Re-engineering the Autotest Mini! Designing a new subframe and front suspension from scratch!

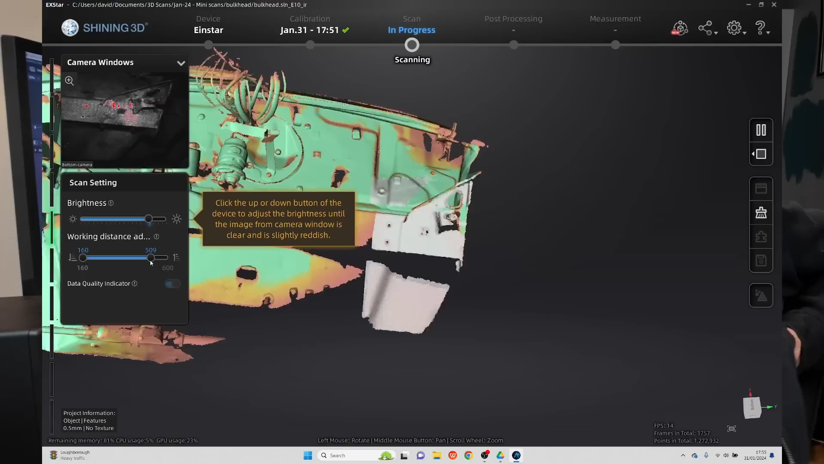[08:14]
of the bulkhead and of the engine itself. These will be my main building blocks for the designing that's to come.
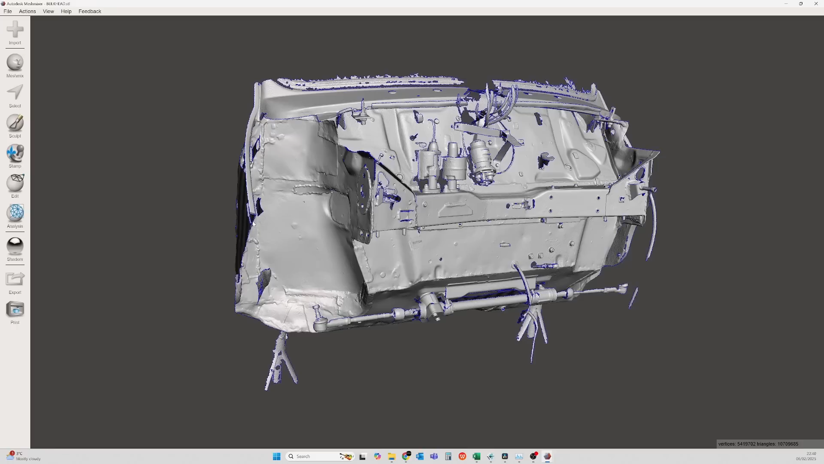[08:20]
So I need the cleanest scans possible so I can pull as many dimensions and do as much designing off the 3D scans as I possibly can.
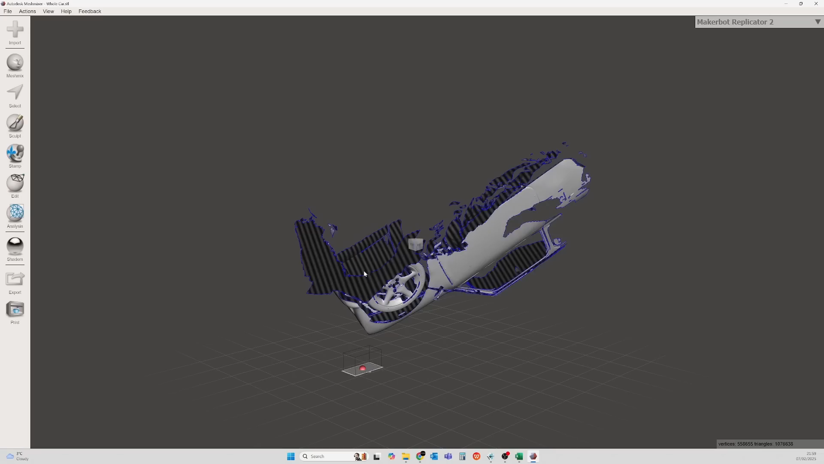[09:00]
First job is to assemble the car from the first 4 scans and all I'm using here is the transform tool.
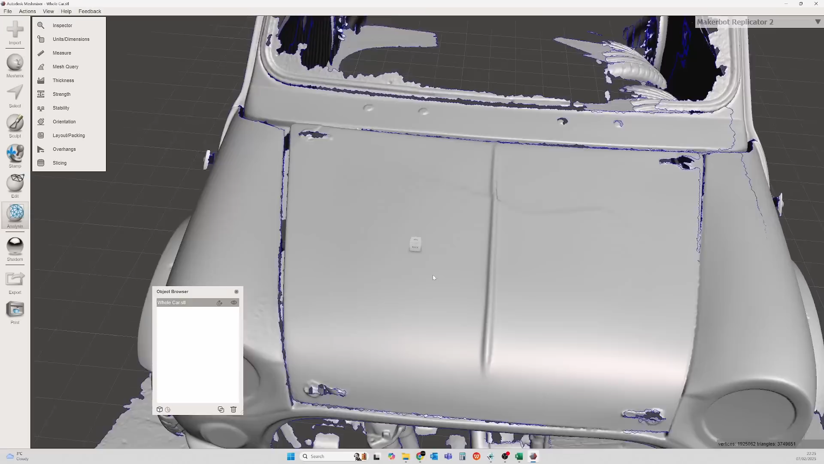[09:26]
But I want to be able to remove the bonnet and the front clamshell from the full model.
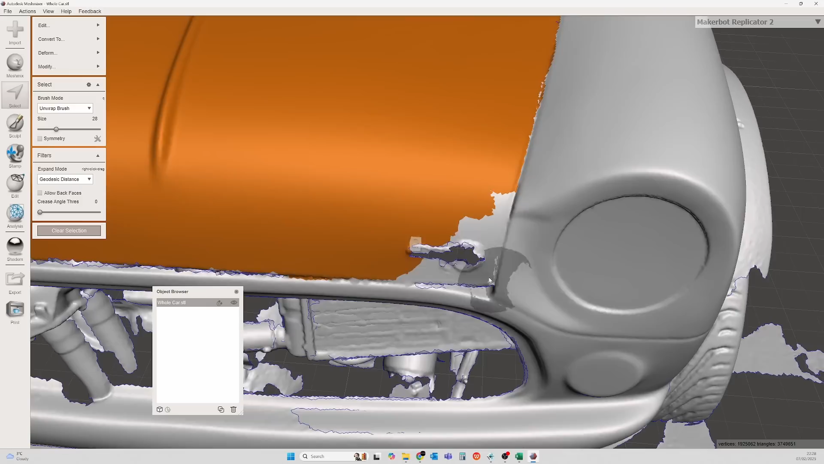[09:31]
So I highlight each of these in turn, use the separate command to make them individual meshes.
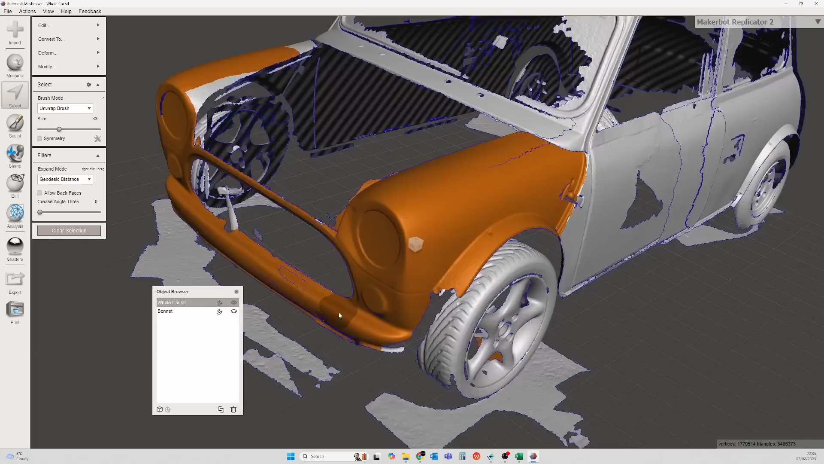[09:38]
So now we can take the bonnet off and the front off and we can start putting some detail into the model.
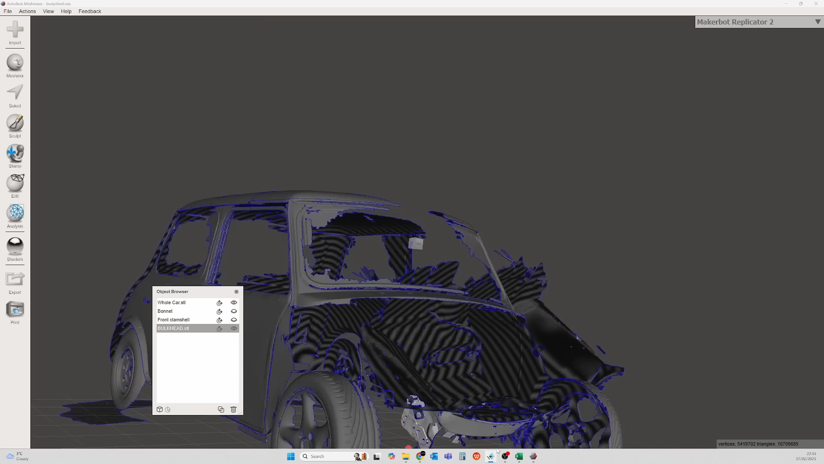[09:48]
So I import the scan of the bulkhead and position that correctly against the body shell.
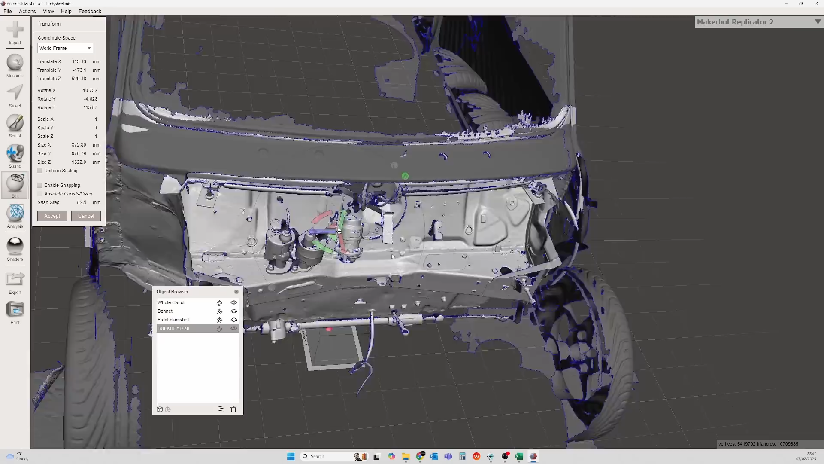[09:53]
Next job is to import the detail scan I've made of the engine and suspension.
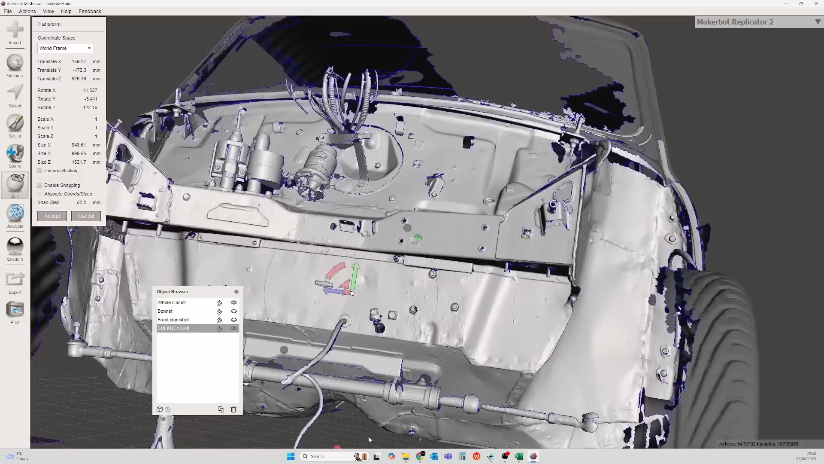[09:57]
So we've got some detail under the bonnet.
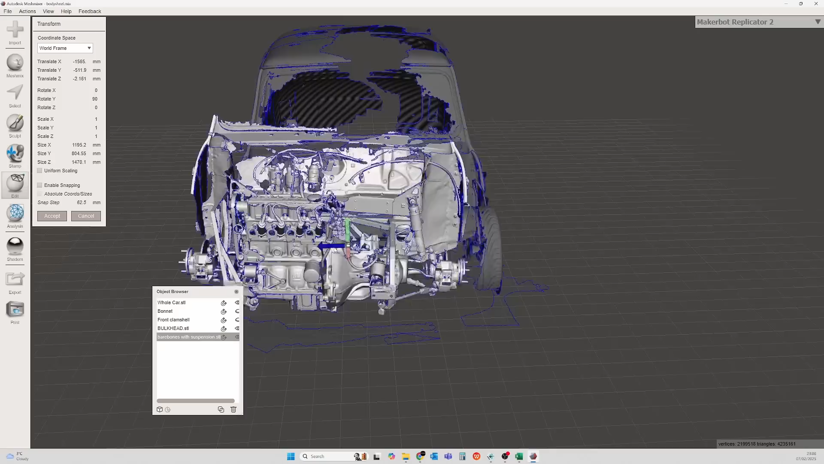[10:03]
And once in position, I delete the overlapping sections of the mesh.
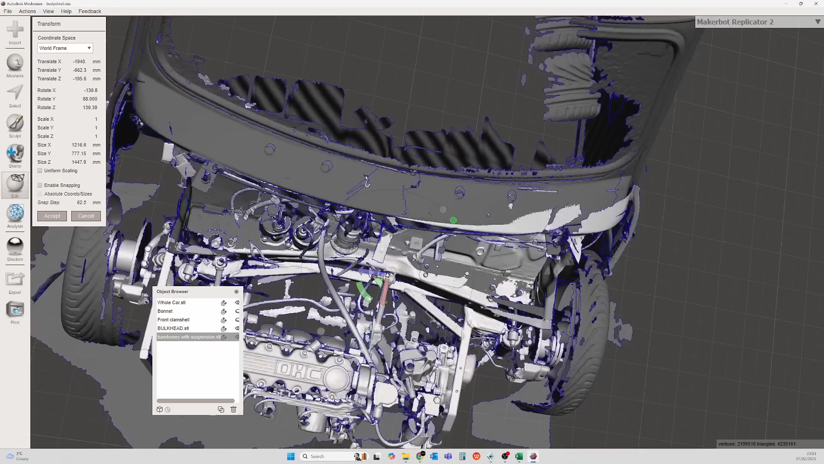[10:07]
So the features of the car are only on one scan and not represented multiple times.